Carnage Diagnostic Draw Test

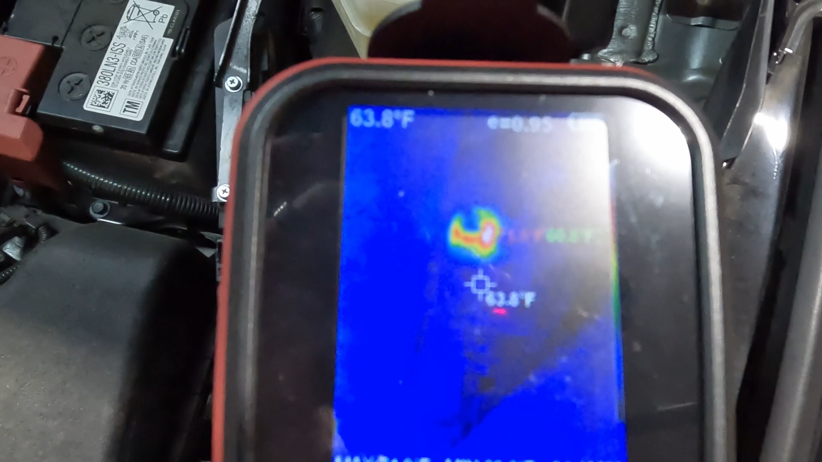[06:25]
On screen: spot 63.8°F
All right so you go to your fuse box.
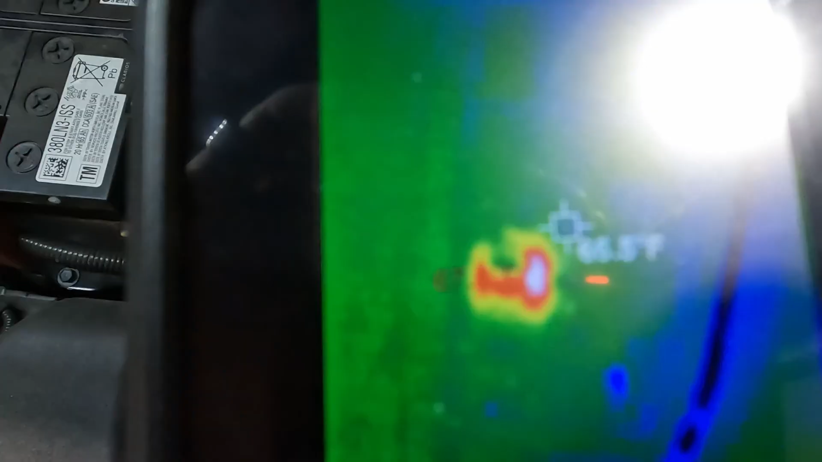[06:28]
So you wouldn't even have to check all these fuses.
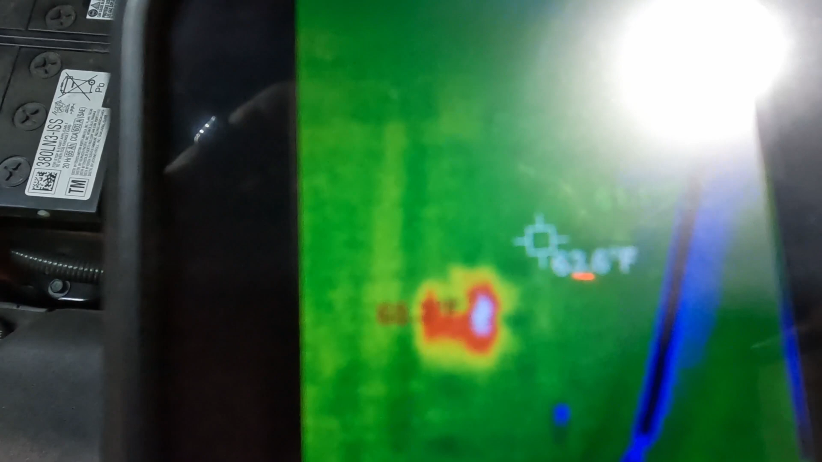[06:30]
You could use this and see what was going on with the camera.
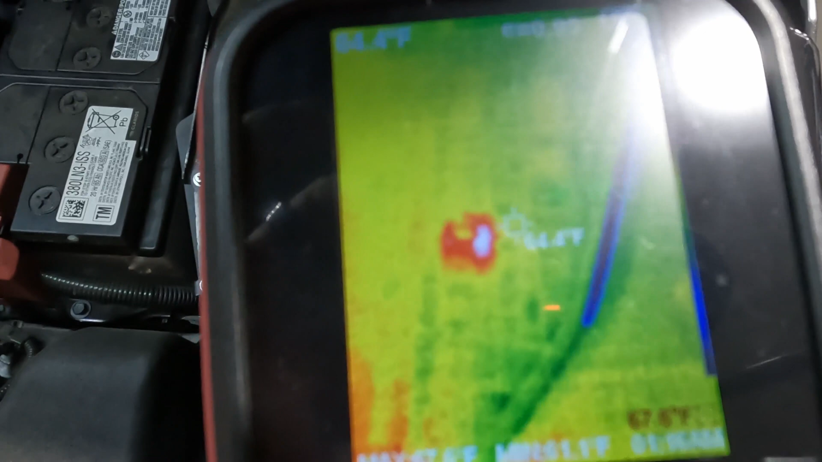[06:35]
They definitely help speed up diag sometimes. I mean there's a there's a ton you can do with the thermal cameras. So keep that in mind if you guys don't have a thermal then you should probably pick one up at some point.
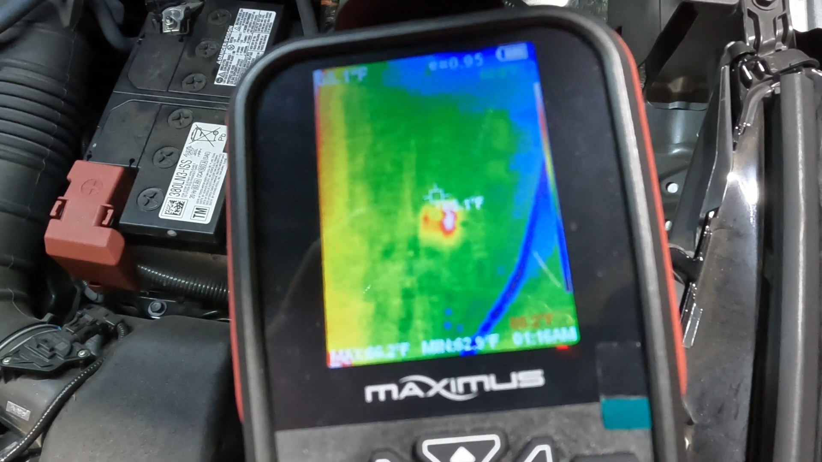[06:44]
But there you go. That's what it would look like through a thermal camera.